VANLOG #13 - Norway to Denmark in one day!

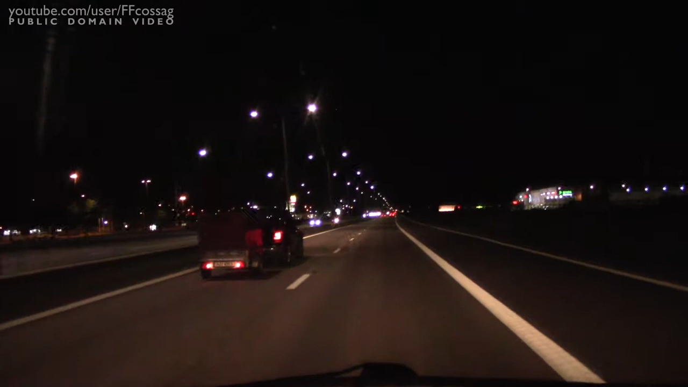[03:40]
Certainly going to be pitch black if we get to Denmark today. Since we're in Sweden, there's an IKEA for you.
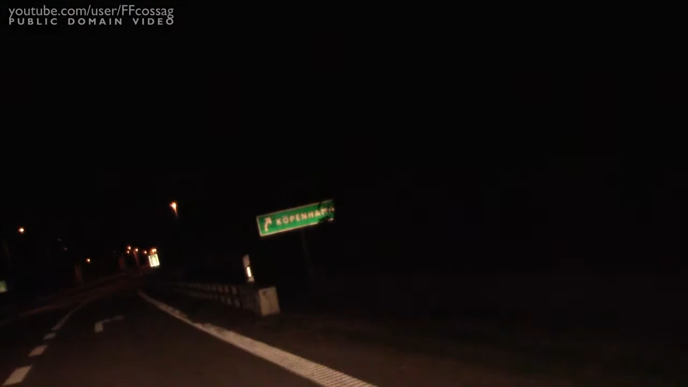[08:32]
Copenhagen. Right, I've never driven a manual toll road before, so let's see how this goes. I did not manage to read the last sign, so let's see. So there seem to be different auto pass and manual lanes, but there are two different kinds of manual ones.
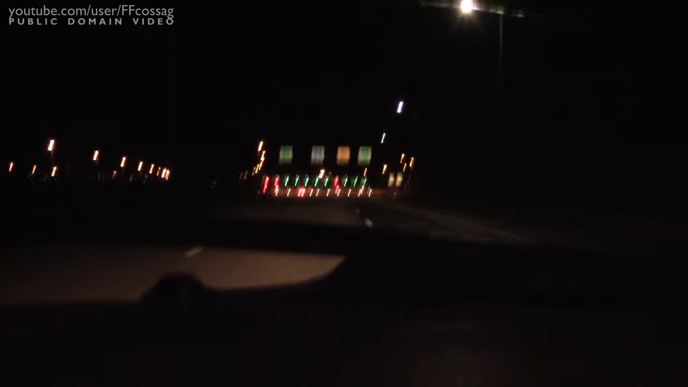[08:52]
One is a picture of what I think is a credit card. But I'm not sure. Oh, we'll just go on the manual one, because there's no one else around. Hallå där, jag hoppas jag är på rätt. Ja.
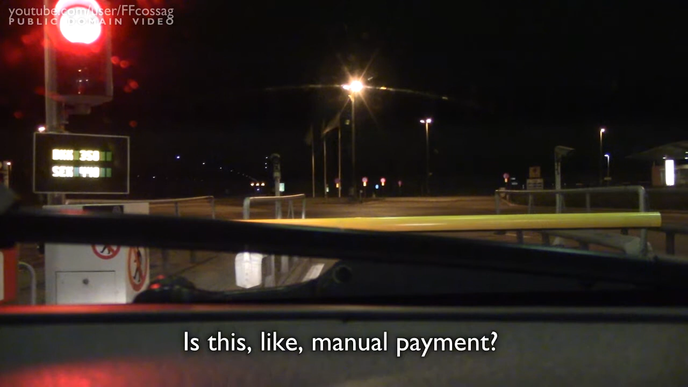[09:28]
Är det här liksom manuell betalning? Ja, yes.
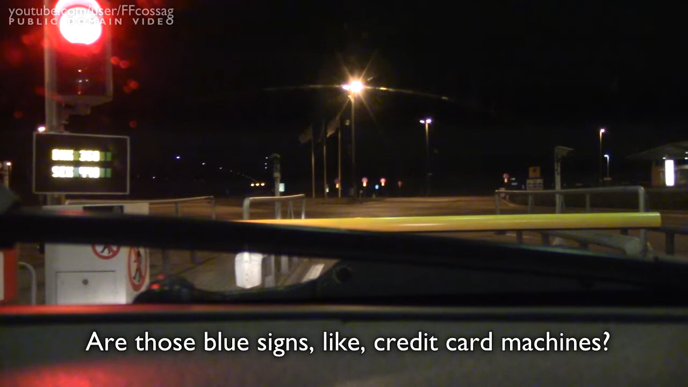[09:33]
Alltså, är de andra, de där blåa skyltarna, är det liksom någon slags kreditkortsautomatfunder? Ja, visa kreditkort.